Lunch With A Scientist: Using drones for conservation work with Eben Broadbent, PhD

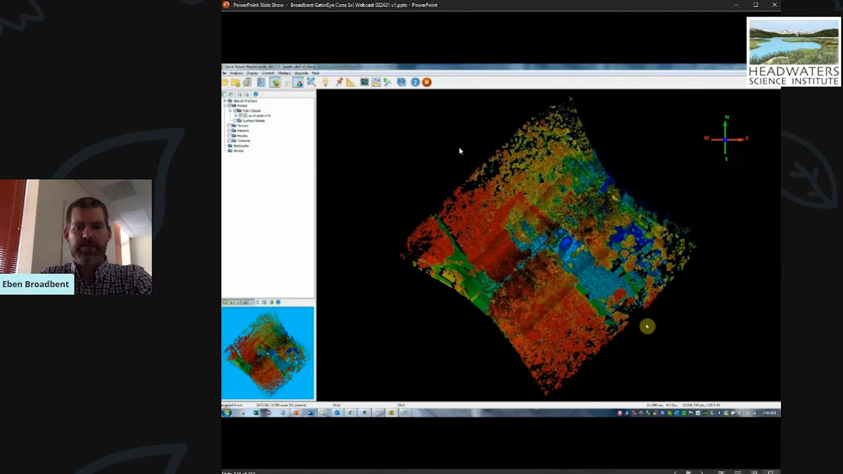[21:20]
these very dense, lighter data sets of the area.
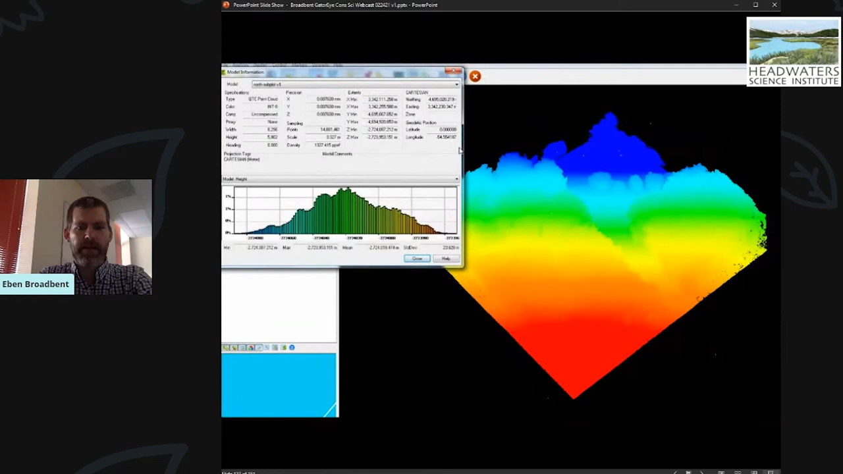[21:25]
And then and then, you know, then with this data, you can go back if you want in time, you can do multi temporal assessments.
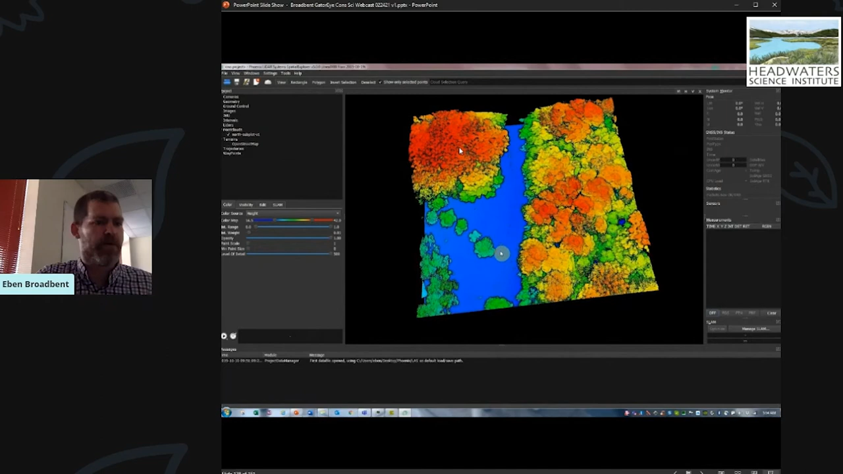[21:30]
We can see our trees growing. Are they is there a lot of disturbance, a lot of damage happening through time?
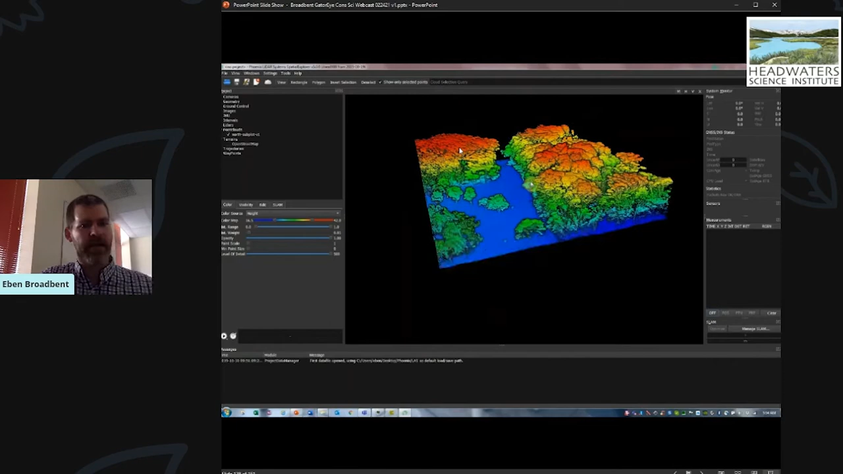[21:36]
You can ask all kinds of questions because the data is just so dense.
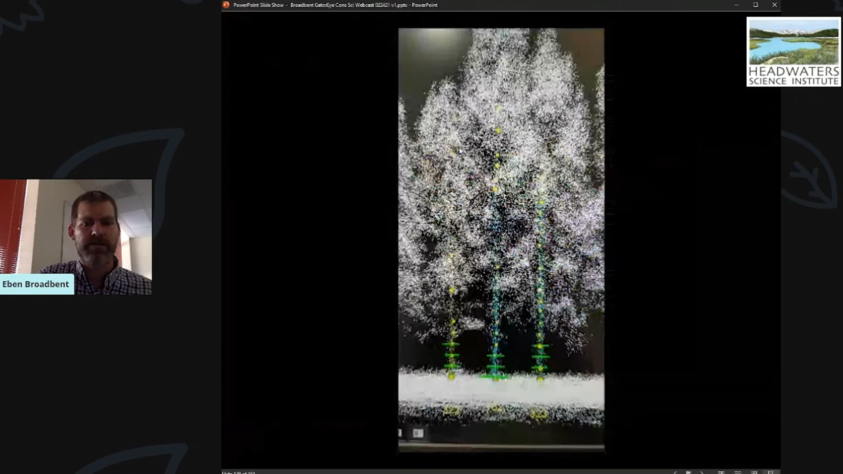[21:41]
And so the big plot network is being implemented now all over the place. You can see zooming out to 500 by 500 meters here.
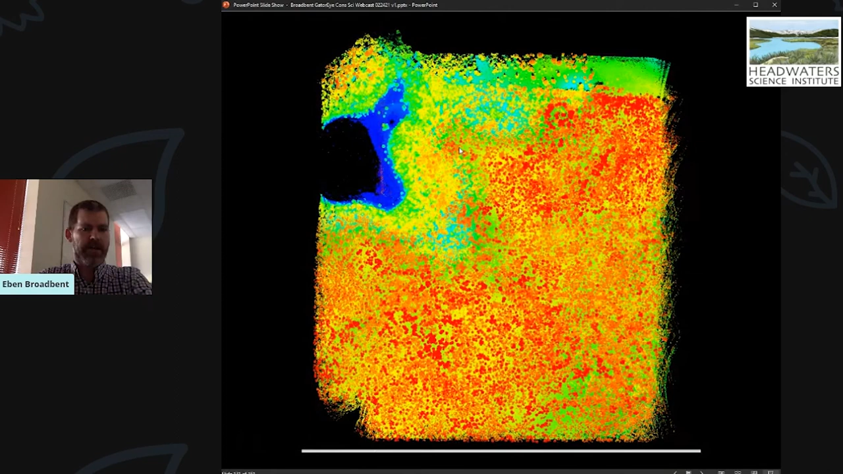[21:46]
One one that we have here in order to Swisher and we've got these now across the Americas in the US.
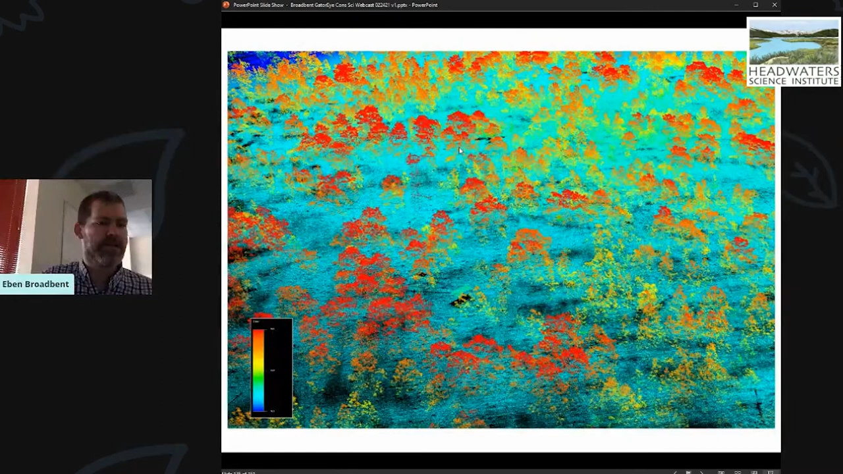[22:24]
We can our new algorithms were developing can even enable three dimensional motion tracking. Then you put that in the context of these virtual forests and you can learn so much interesting information.